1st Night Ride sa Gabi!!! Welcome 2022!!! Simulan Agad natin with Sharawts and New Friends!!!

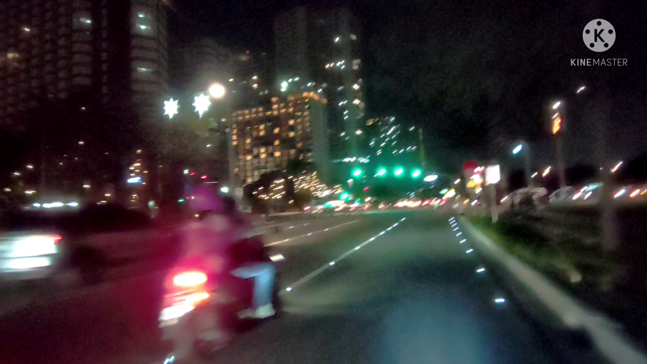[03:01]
Dito pag dumiretso ka dyan punta Makati dito na pala yun ang ganda